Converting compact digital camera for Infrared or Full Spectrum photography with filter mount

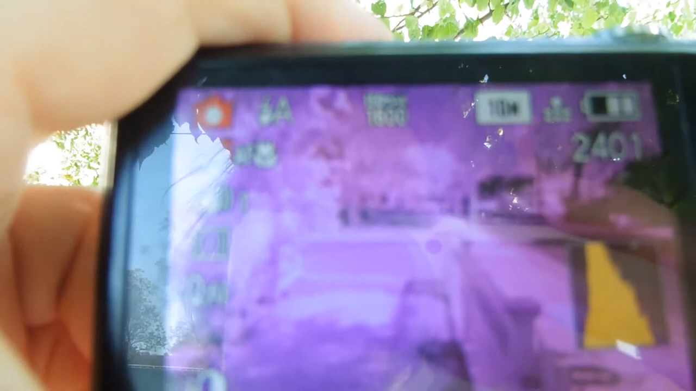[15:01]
So to get a proper infrared picture out of this we'll have to take...
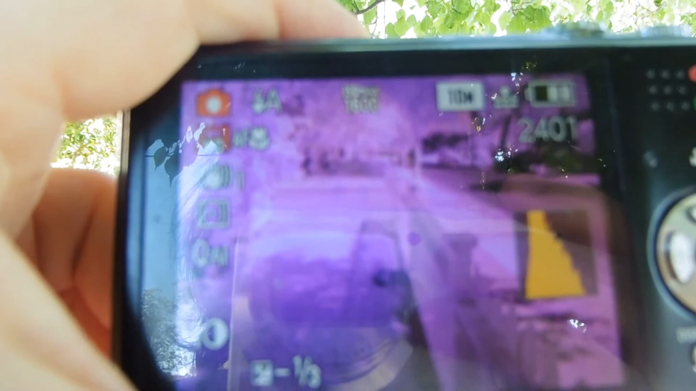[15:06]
You know, we can take the picture but then we'll have to go into Photoshop or something...